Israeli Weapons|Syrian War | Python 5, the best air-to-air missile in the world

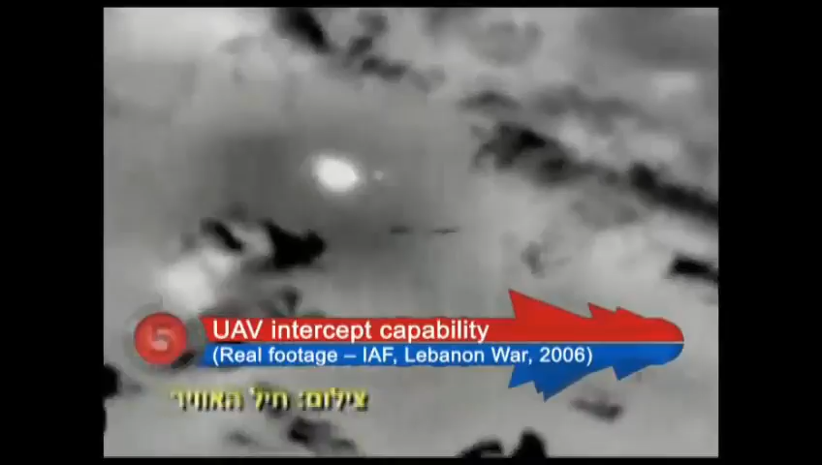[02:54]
we see a Python 4 successfully intercepting an Iranian-made Ababil UAV from extremely close range.